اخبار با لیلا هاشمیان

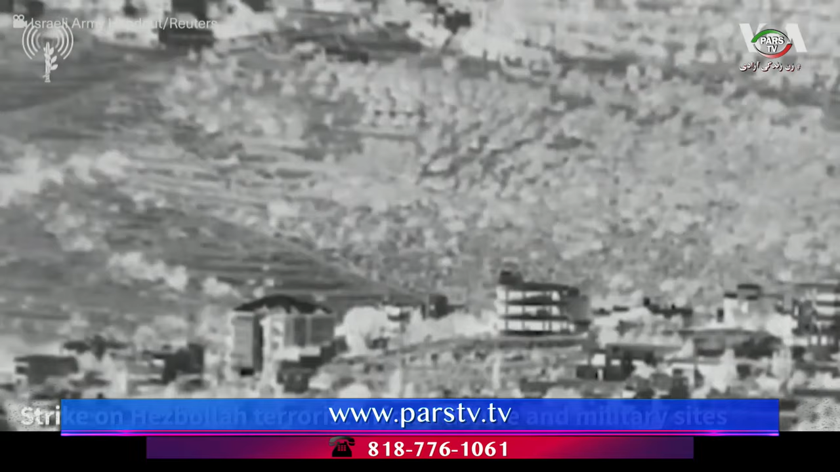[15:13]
دست کم هفت تن دیگر هم زخمی شدن اتش استاریل روز چهار شنبه اعلام
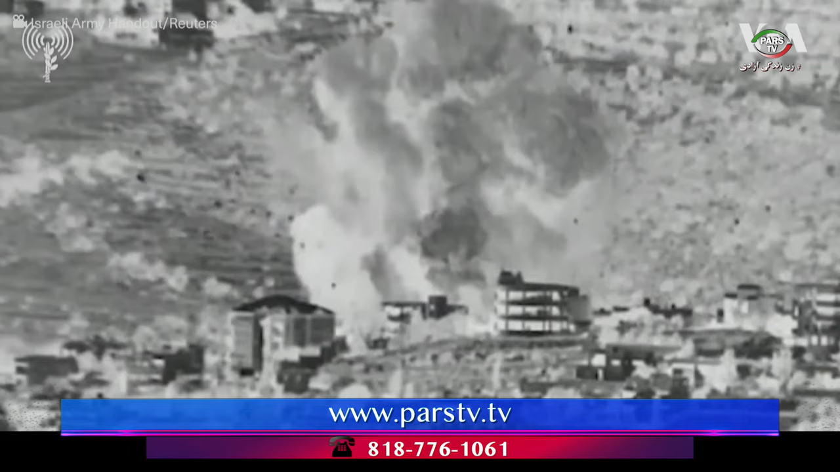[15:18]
کرد هواپیماهای جنگیش مجموعه ای از حملات به لبنان رو انجام دادن
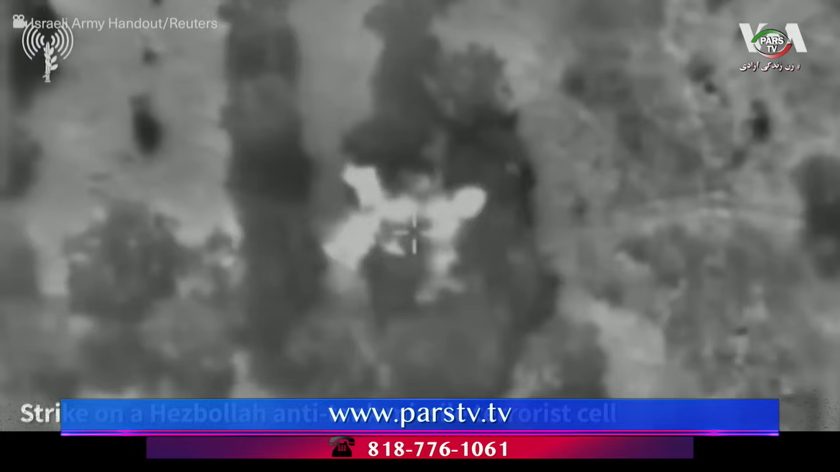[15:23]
موضوعی که نگرانی ها از تشرید تنش بین دو کشور هممرز بعد از ماها تبادل آتش روزانه در چهار شوب جنگ غزه را افضایش شده
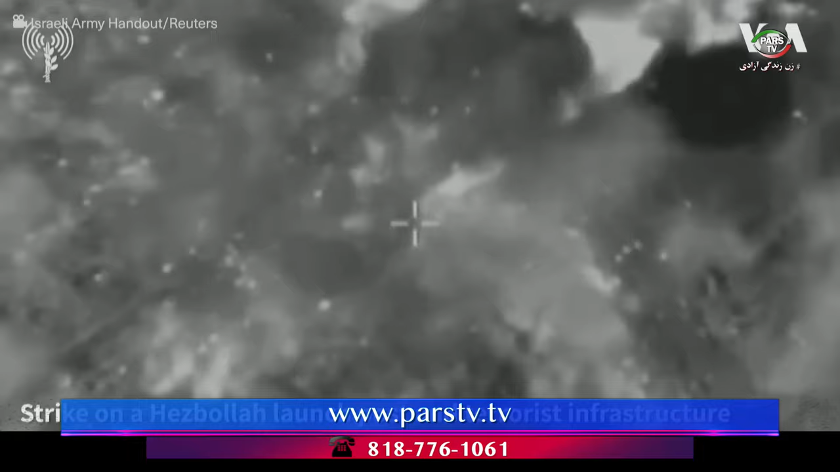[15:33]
است این حمله ساعتی بعد از آن انجام گرفت که یک نوشک از لبنان به شمال استاریل شلیک شد و به گفتگی مقامات درمانی استاریل هفت تن
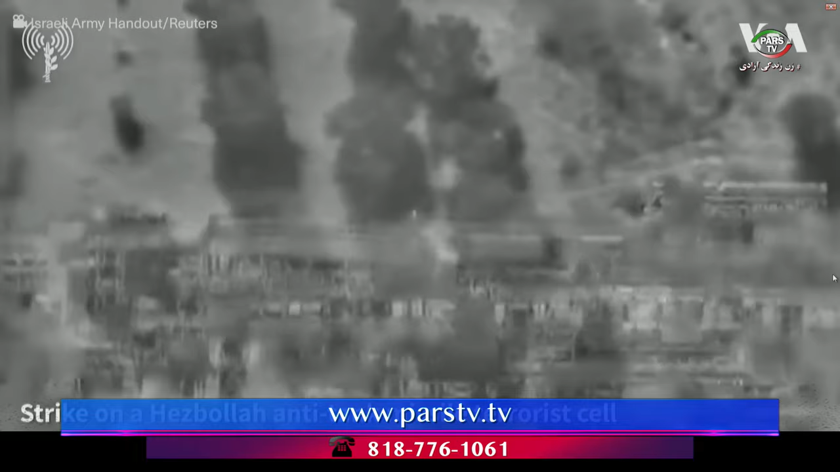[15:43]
از جمعه پنج تن را در شهر استفد مجروح کرد حضبالله لبنان تا این زمان مسئولیت این حمله را برهده نگرفت است
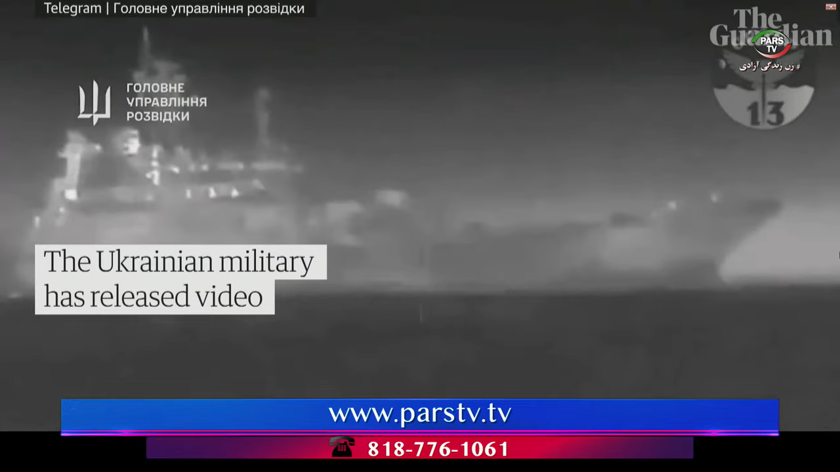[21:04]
دفاع اوکراین روز چهار شنبه در حساب تلگرام خود نوشت نیروهای مسلح اوکراین به همراه با حتهای اطلاعاتی نظامی یک فروند کشتی بزرگ
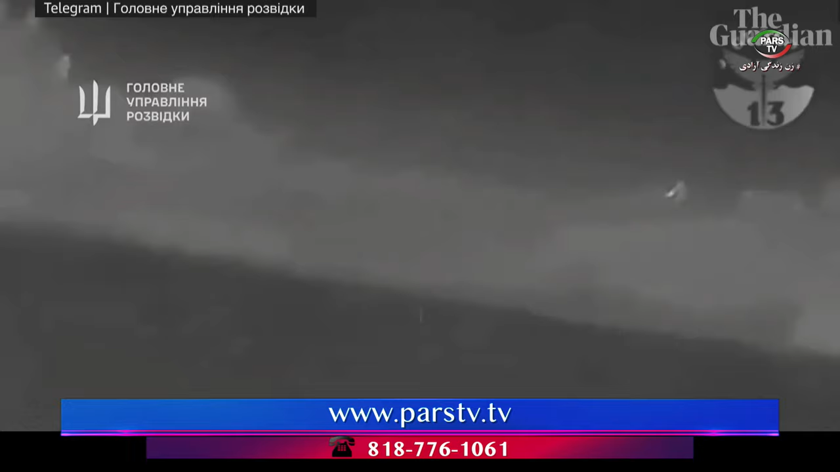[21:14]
برای انتقال تجهیزات نظامی به نام تزار کونکوف را منحدم کردن وزارت دفاع روسی به این خبر وکنشی نشان نده دست اما مدعی